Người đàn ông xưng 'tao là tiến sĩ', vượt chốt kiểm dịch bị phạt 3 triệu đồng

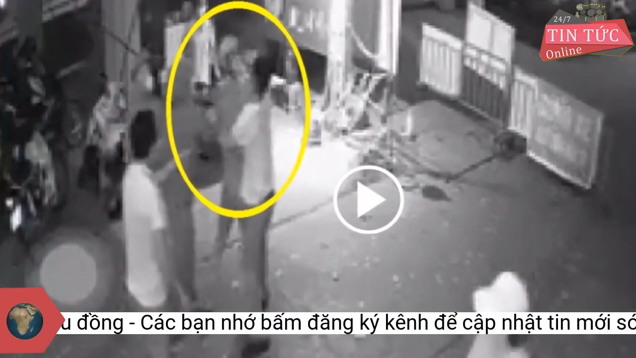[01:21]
Không dừng lại ở đó, người đàn ông dàn lấy xe máy rồi có hành vi thông chốt, nhưng chỉ ít phút sau đã bị lực lượng chức năng đuổi theo bắt lại.